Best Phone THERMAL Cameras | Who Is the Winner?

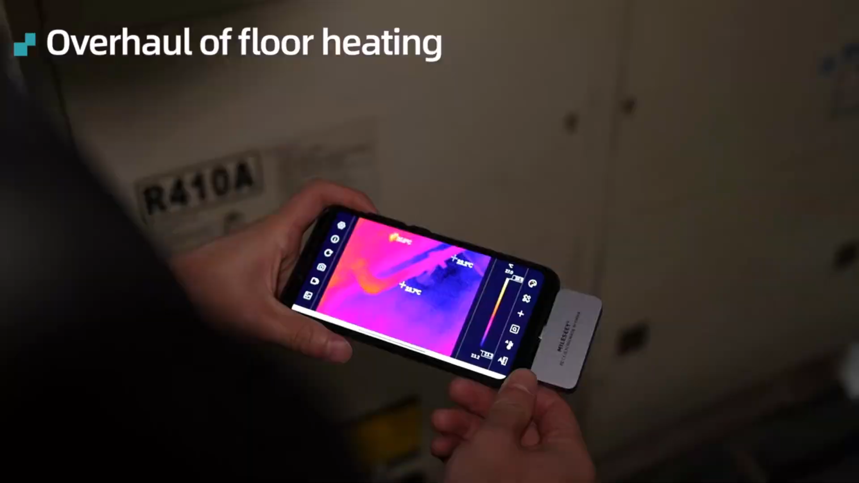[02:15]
thermal imaging tool for professionals and DIYers alike.
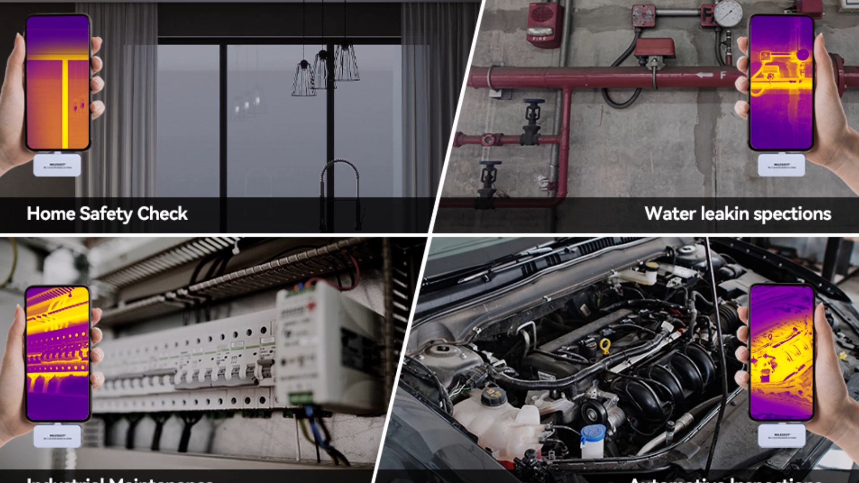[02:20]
Whether you're working on circuit repairs, HVAC maintenance, or electrical inspections,
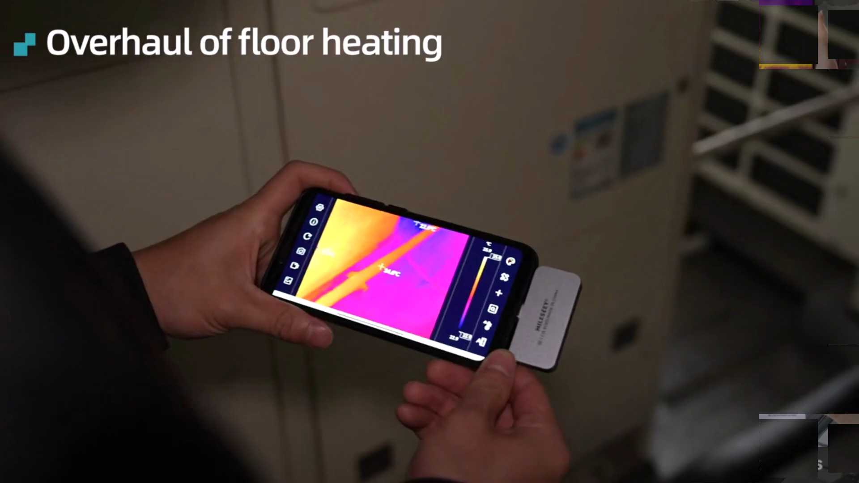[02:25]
this smart device provides high resolution imaging with convenience and accuracy, making it a valuable addition to any toolkit.
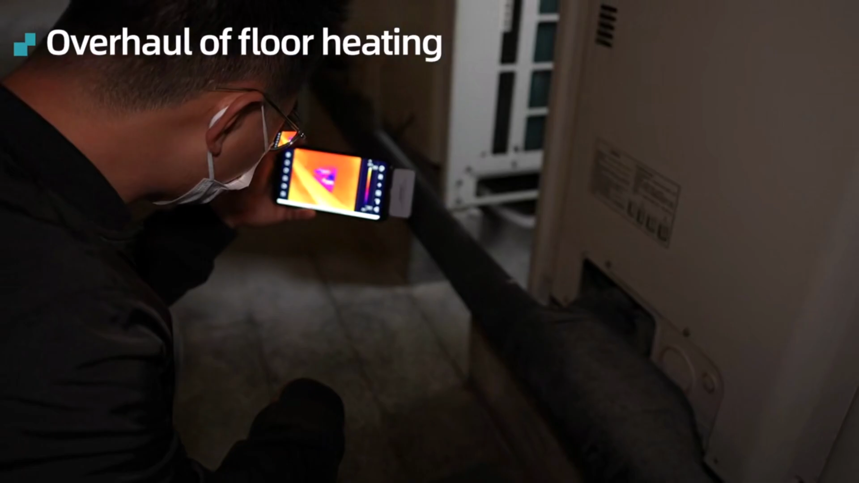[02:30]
Product number three.
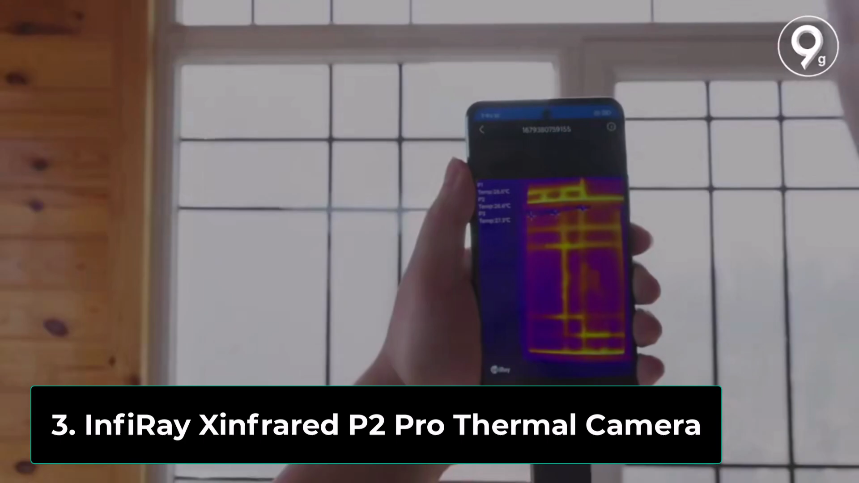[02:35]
Infiray Zinfrared P2 Pro thermal camera is a compact yet powerful thermal imaging tool designed for smartphones.
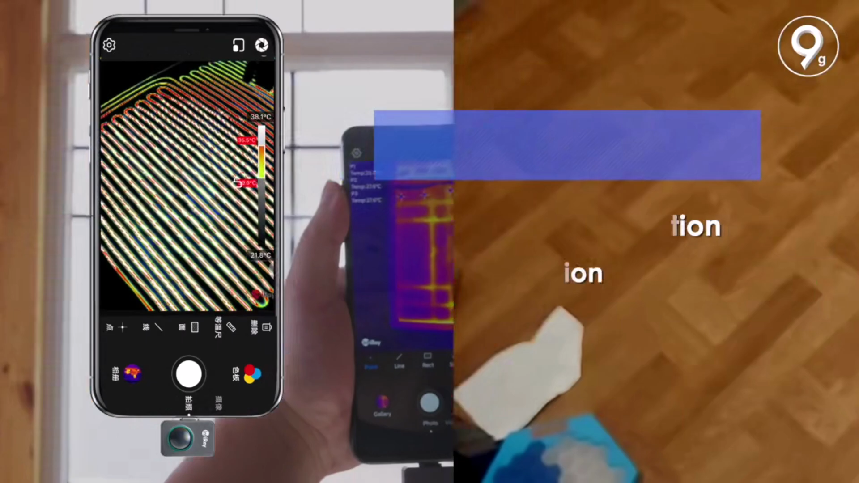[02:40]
On screen: scale top 38.1°C
With a 256x192 resolution and a 25 Hz frame rate,
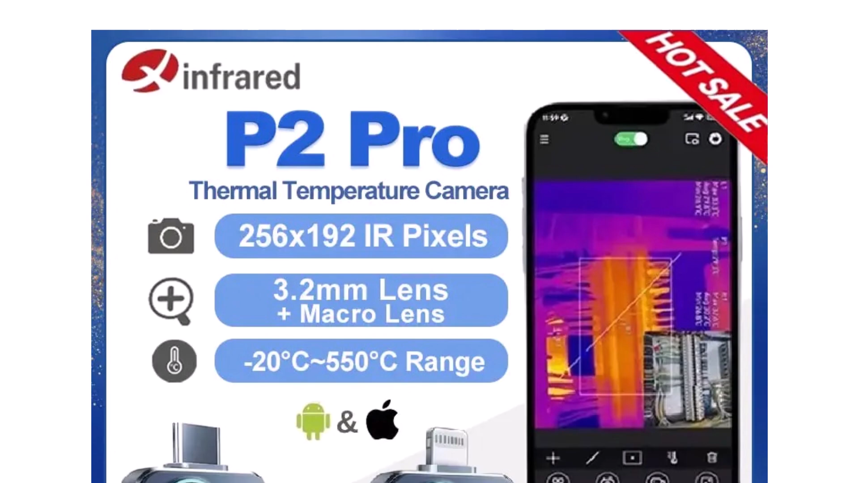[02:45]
it delivers clear, real-time infrared visuals, making it perfect for PCB circuit inspections,
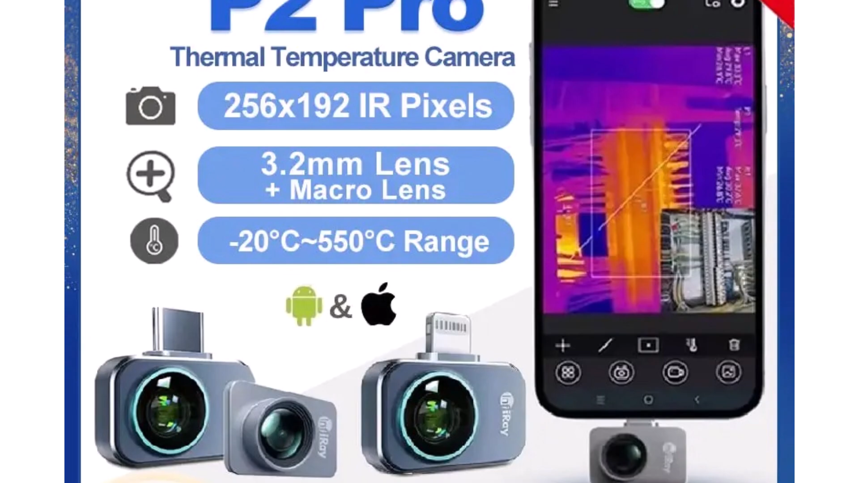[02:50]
industrial heating tests, and night vision applications.
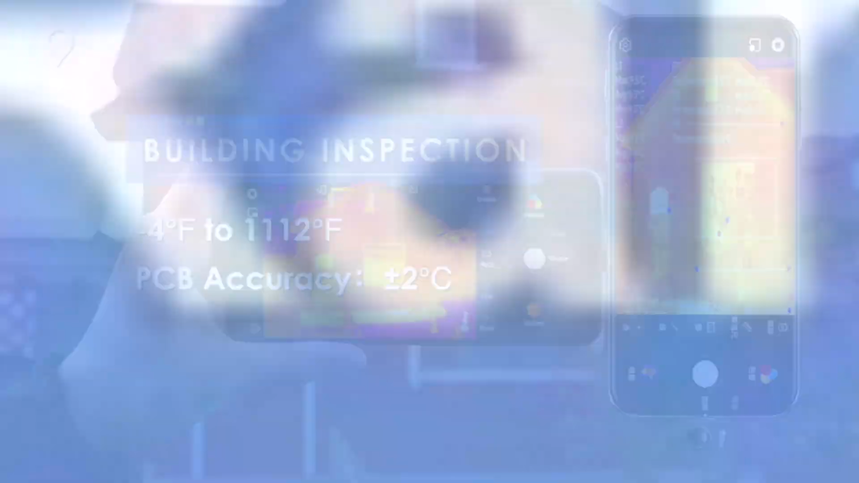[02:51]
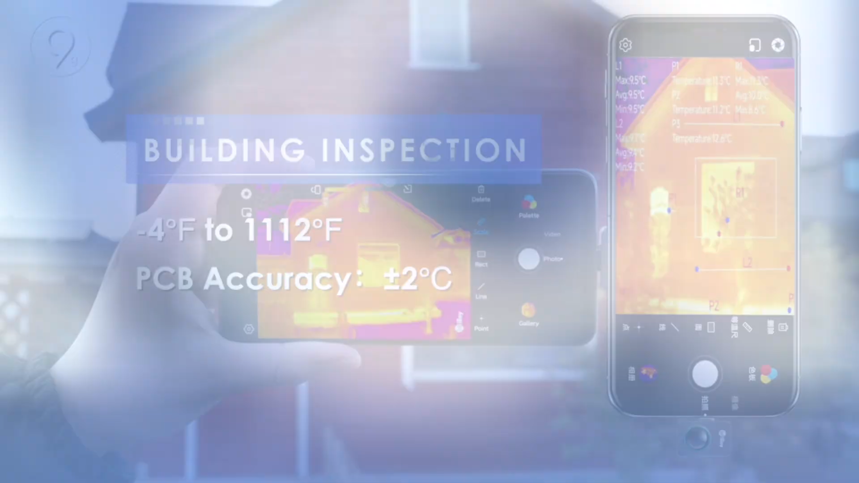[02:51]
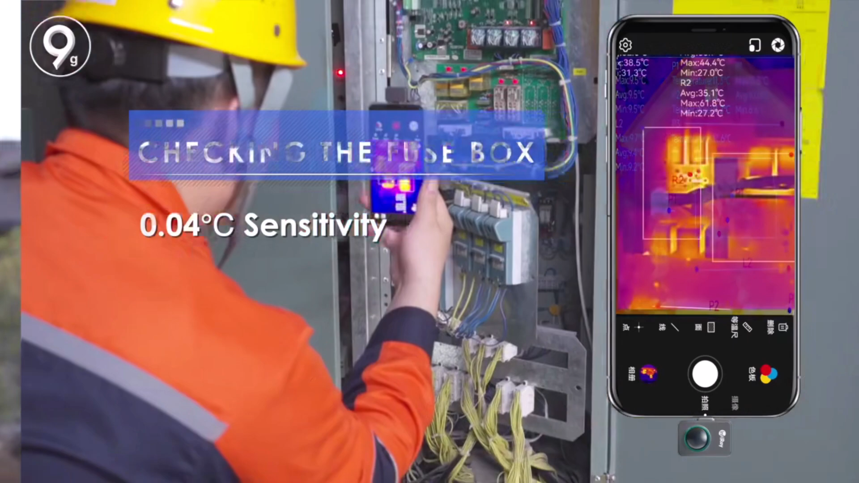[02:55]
Its wide temperature range, minus 20 degrees Celsius to 550 degrees Celsius,
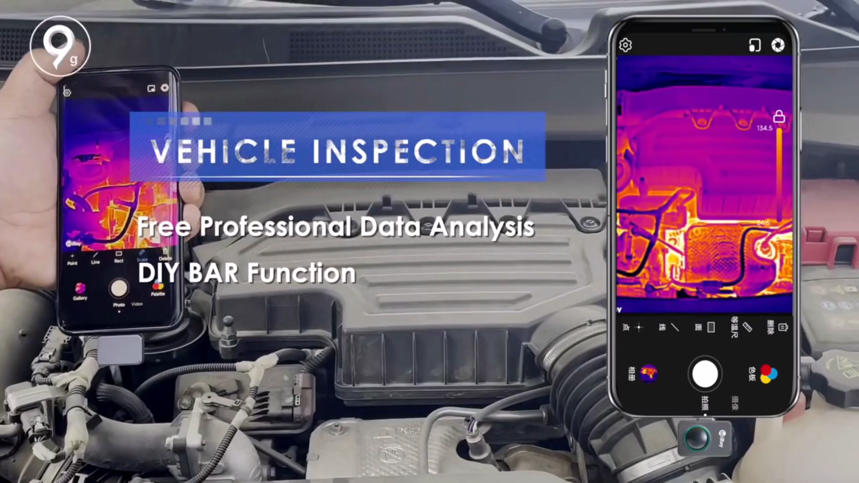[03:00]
allows for precise detection of hot spots, electrical faults, and insulation issues.
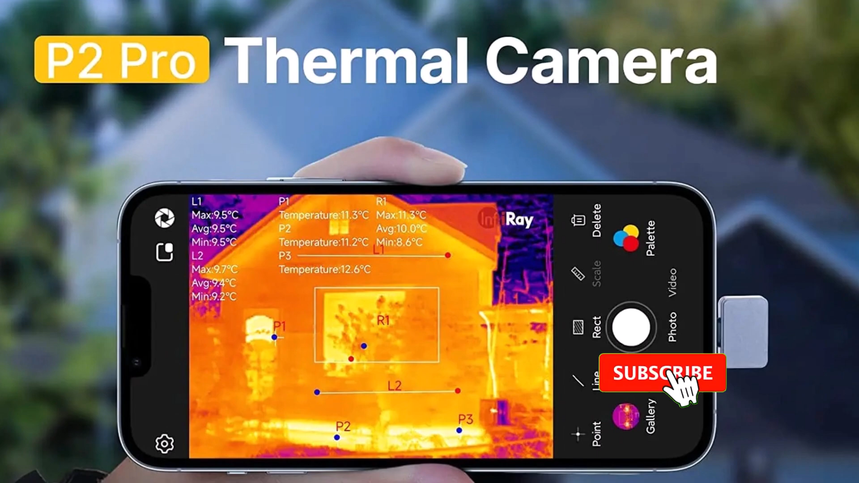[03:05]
Weighing just 9g, this ultra-portable device connects via USB Type-C or iOS,
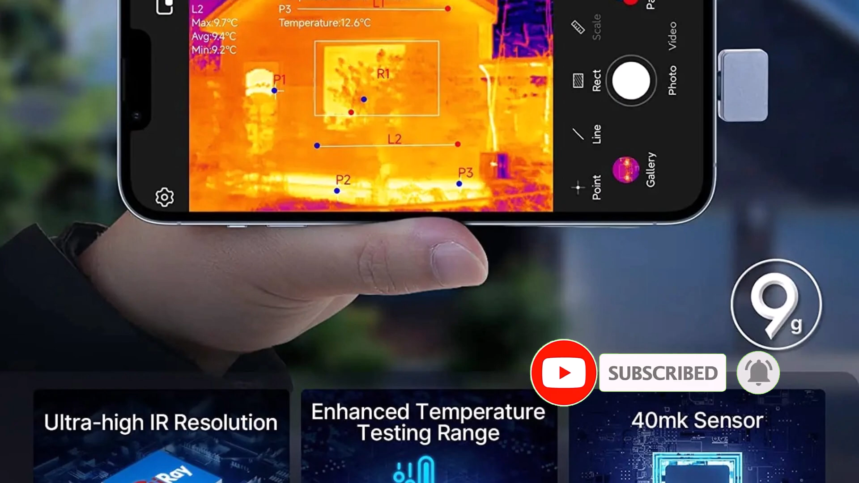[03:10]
On screen: max 9.7°C
offering instant image sharing and secondary temperature analysis. The self-developed ASIC chip ensures fast, accurate readings, while the six color palettes enhance visibility for different applications.